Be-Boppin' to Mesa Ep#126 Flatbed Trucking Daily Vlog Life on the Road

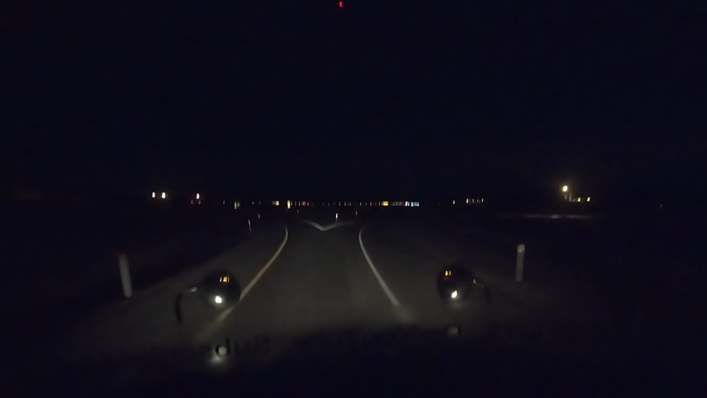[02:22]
So this will take us down to the very point of uh of Nevada. down where California and Arizona and Nevada all meet. So Cal Navari area.
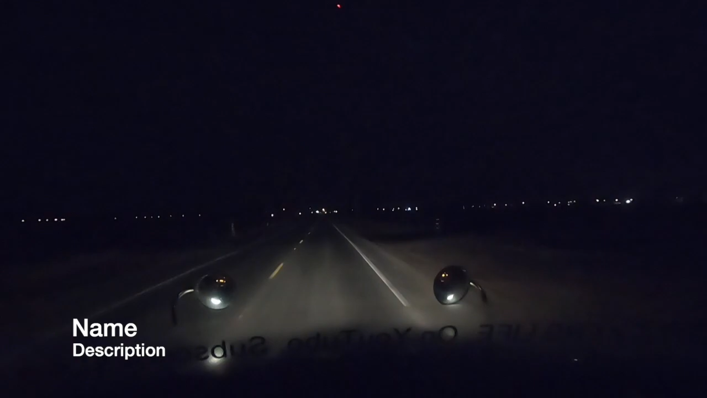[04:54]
And we're going to be getting here on to I-10 eastbound. And then in a couple minutes we're going to be in Arizona. Right over the border in Arizona we're going to stop at the uh first truck stop here. Do a quick load check. Bathroom whatnot blah blah blah blah blah.
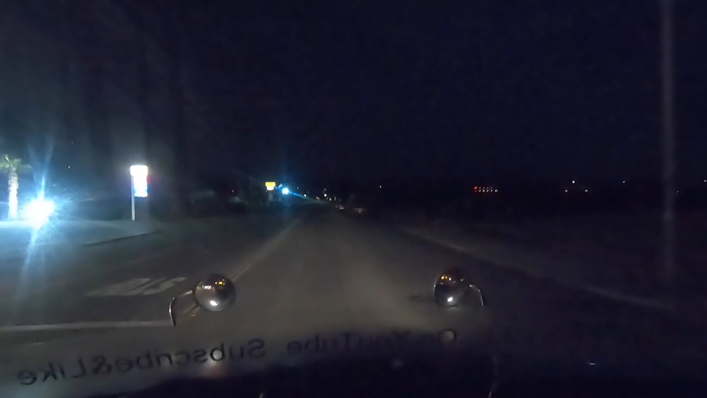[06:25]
All right. Crossing border, Elnery, Arizona. Change in time zone. In a quarter mile, take exit one, Ellenberg, Parker and then at the roundabout take the first exit.
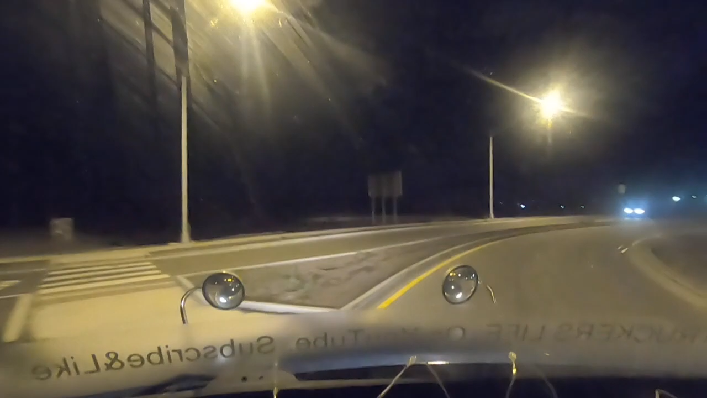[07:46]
That's the problem with going east. You got to factor in that extra, that time lost. Because Vito, you'll be late for everything you do. At the roundabout take the first exit. Speed limit reduced ahead. All right. Get in here.
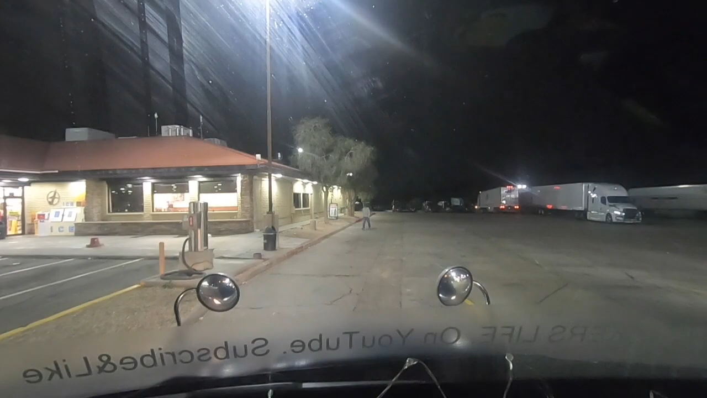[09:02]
You have arrived at your destination. On the left side, flying J-Travel Plaza number 608.
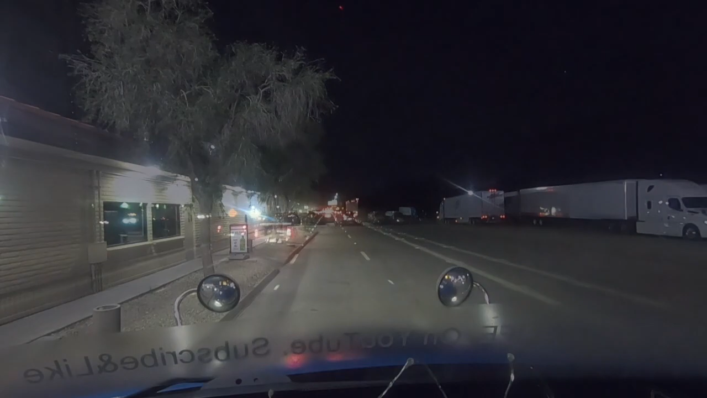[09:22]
We've got some early morning traffic here in Phoenix on I-10.
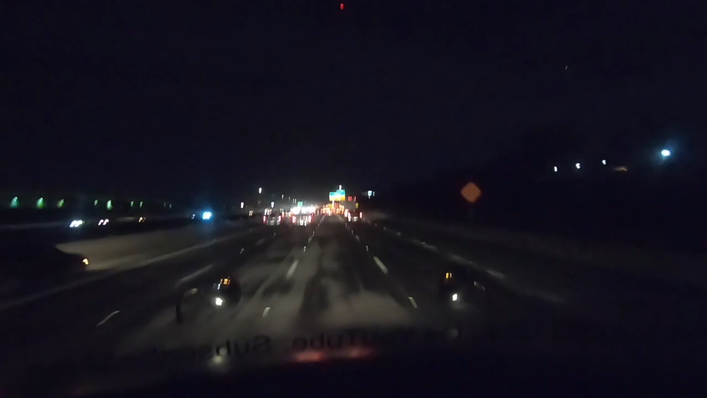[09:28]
We're still about 45 miles away from our delivery. It is 5.50 in the morning. So we are still on schedule to be just a little bit early. And everything is running pretty smooth.